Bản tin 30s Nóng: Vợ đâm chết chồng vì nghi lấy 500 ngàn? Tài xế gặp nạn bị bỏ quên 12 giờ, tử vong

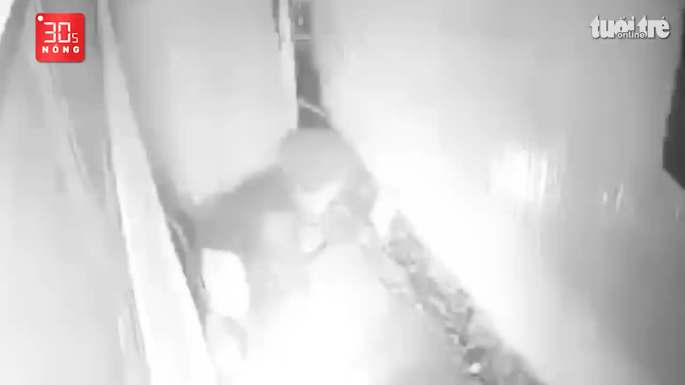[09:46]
rạng sáng ngày 10 tháng 8 xảy ra ở phường Hòa Minh Theo Công an phường Hòa Minh,
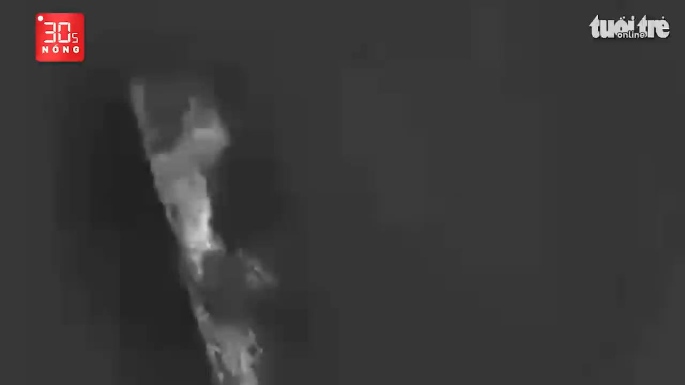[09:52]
trước đó đã tiếp nhận tình báo của bà H về việc có người đổ xăng vào phía sau nhà bà và châm lửa đốt gây cháy một số vật dụng trong nhà vệ sinh Khi bà H kiểm tra camera ở phía đường thoát hiểm phát hiện có một người đàn ông,
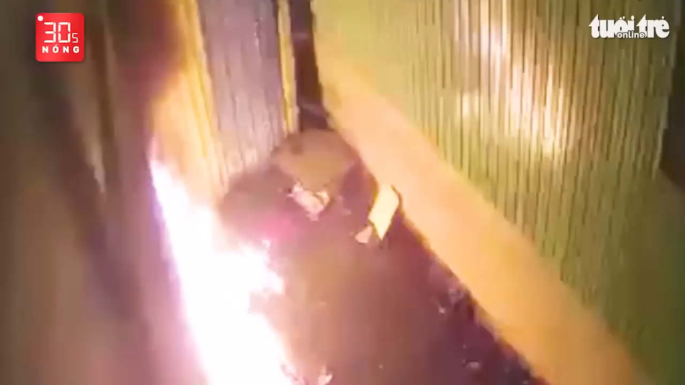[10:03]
đội mũ bảo hiểm mang theo thiết bị đến khoang cửa, thông ra lối thoát hiểm Sau đó người này mang xăng đến đổ vào chỗ đá khoang và châm lửa đốt rồi bỏ đi Bằng các biện pháp nghiệp vụ, Cơ quan Công an xác định Nguyễn Văn Nông, 46 tuổi, trú phường Hòa Minh có liên quan đến vụ việc trên nên mời về trụ sở làm việc Tại đây,
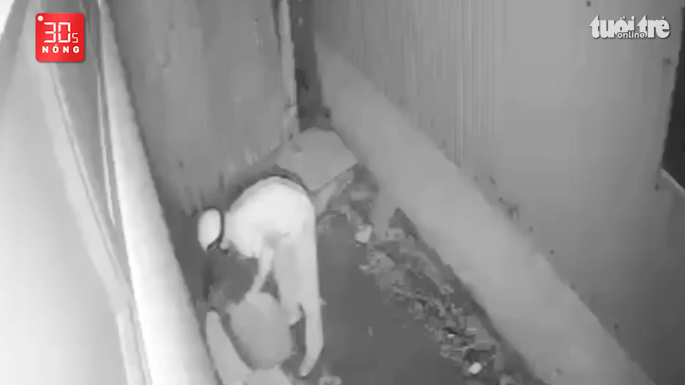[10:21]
ông Nông trình bày trước đây có cho chồng bà H mượn tiền nhưng người mượn không chịu trả như